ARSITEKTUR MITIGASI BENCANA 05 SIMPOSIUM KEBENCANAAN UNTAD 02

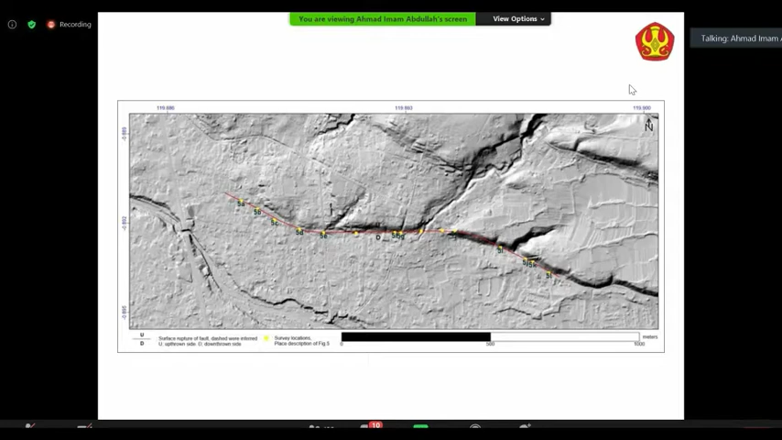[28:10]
Tetapi, akibat guncangan dan pengaruh gravitasi, mungkin saja dua aspek tersebut berkontribusi untuk menampilkan di permukaan survei struktur dari petahan merpati tersebut. Oke, Bapak Ibu, kemudian, setelah ada sesar utama, kita tahu, ada gesekan, kemudian terjadi gempa, dan merambat di permukaan.
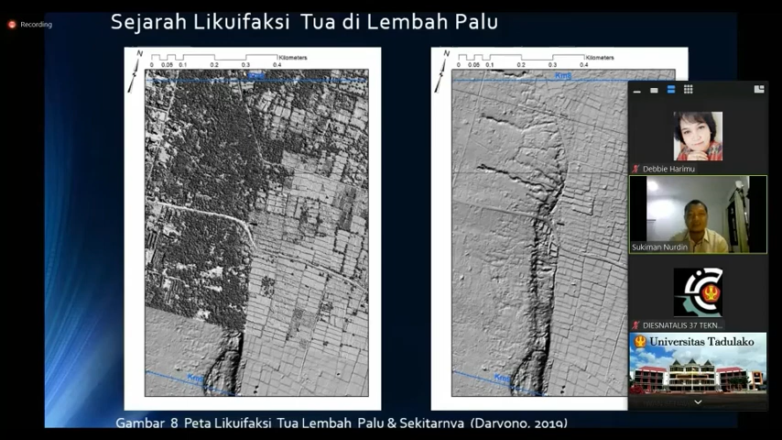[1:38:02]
tanda-tanda atau sejarah bahwa lukifaksi atau pergerakan tanah itu pernah terjadi ini daerah di atas di bagian selatan Kota Palung dekat di perbatasan Sidi ini ini juga ada beberapa lokasi besok mungkin kita bisa dengar dengar langsung dari Pak Daryono di